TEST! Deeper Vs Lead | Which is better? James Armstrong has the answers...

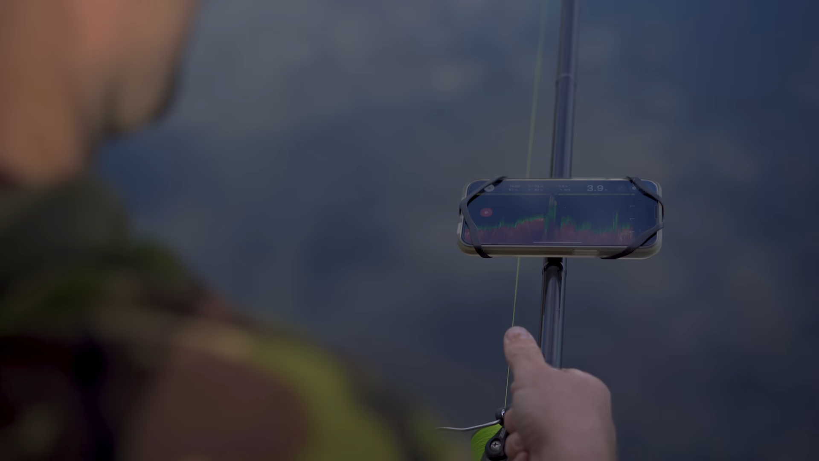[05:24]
on at the same time and obviously you don't need to be holding your
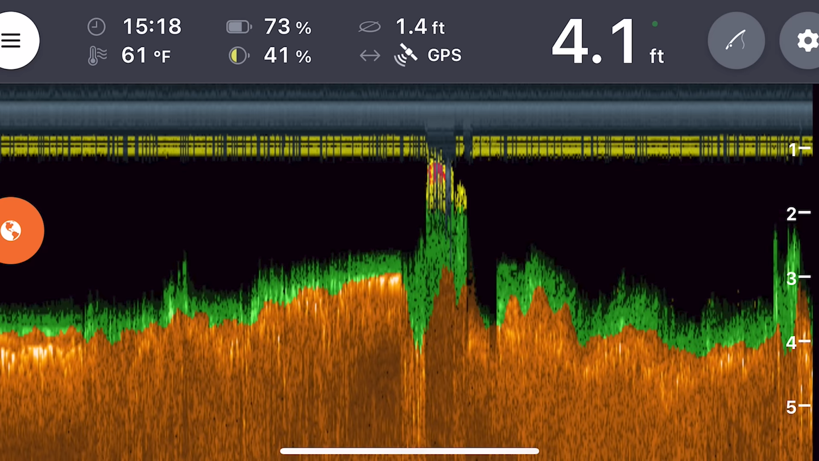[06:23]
On screen: depth 4.1 ft, water 61°F
what I'm getting so far Joe is there's actually a slight raise there but it's showing low-lying weed yeah well I wouldn't have said I felt a raise but maybe is
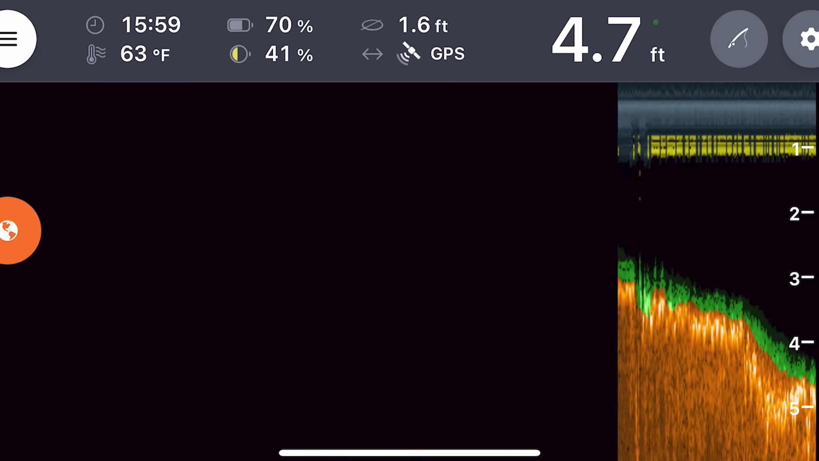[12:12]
On screen: depth 4.7 ft, water 63°F
four four point nine five five point two oh mate look five point three five point five so it's already a foot and a half deeper than I thought and they've only just come out
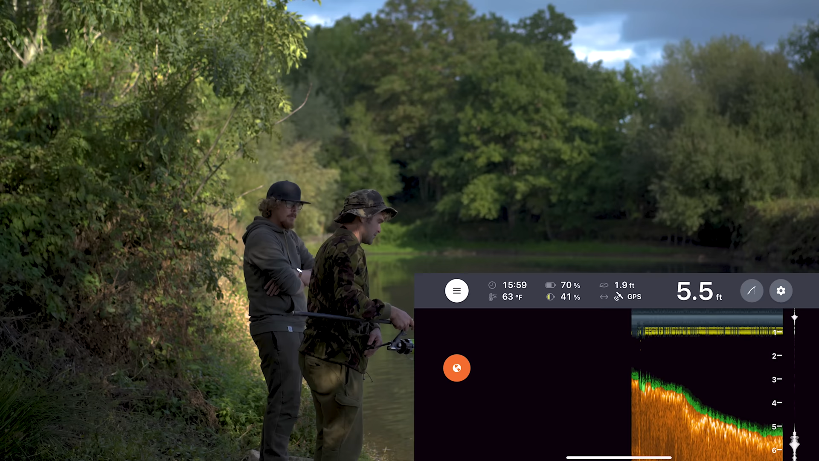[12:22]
On screen: depth 5.5 ft, water 63°F
from the margin so there's a big drop off there mate you're bang on on the the sort of the topography well it's actually down to six foot nearly but you're banging on the topography as in there's bits of weed yeah I did feel like it came down a little bit but I guessed I landed on two foot and dropped down to four I'm two foot out basically or three foot yeah which in you know which in terms of on a shallow lake like this is is quite a lot isn't it you know that could make the difference a little drop off like that no I didn't seem to feel like there was any standout
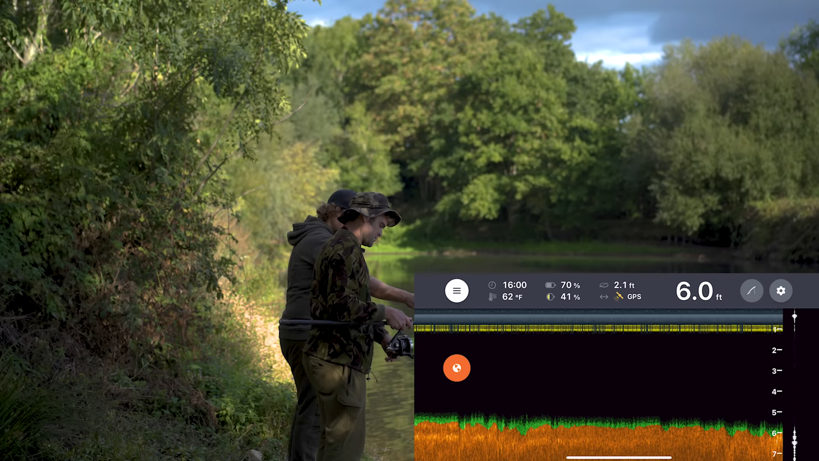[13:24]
On screen: depth 6.0 ft, water 62°F
depth and that's the thing that you can't really get with a lead there's that and I kept on sort of pulling the lead up and dropping yeah I could feel it was skipping across some bits but I feel again like that could have been cutting through the weed but that looks clearer than it did in the first bay yeah and I thought this felt grubbier I think the um obviously the big thing we're feeling the lead down um you know when it's shallow and you know when it's deep yeah but that's sort of in between when there's only like two or three feet yeah that's probably why I thought that fire margin was so shallow because I didn't get a drop both casts so I just assumed this is like a herd of carp coming through on our left there see them just under the surface look yeah yeah yeah but um anyway yeah so I